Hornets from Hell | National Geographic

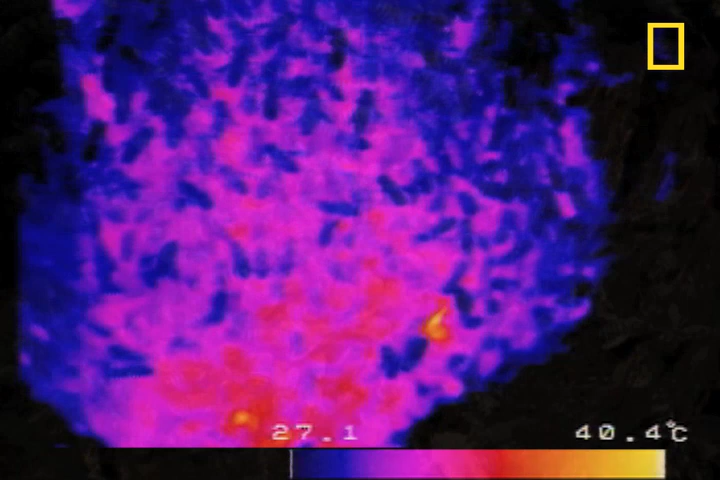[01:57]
But they don't sting the intruder.
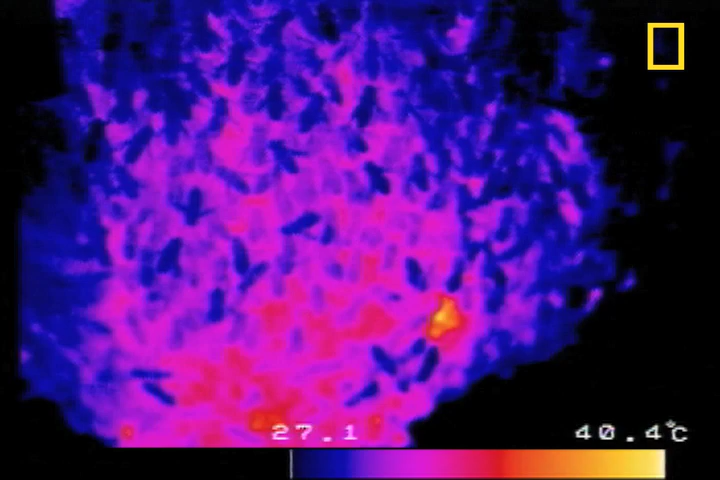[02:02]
On screen: scale top 40.4°C
Instead, as revealed by thermal photography, they all begin to vibrate, gradually raising their collective temperature to 117 degrees Fahrenheit.
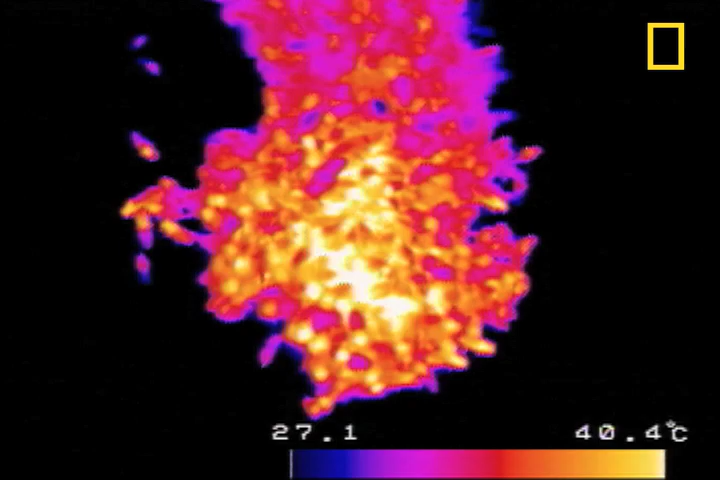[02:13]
On screen: scale top 40.4°C
Japanese honeybees can tolerate a temperature of 118 degrees.